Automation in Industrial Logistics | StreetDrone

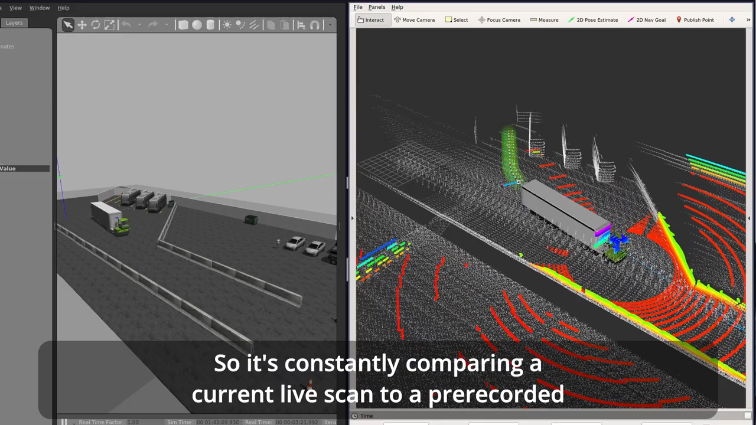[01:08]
to a pre-recorded map and that's how it knows where it is within its environment.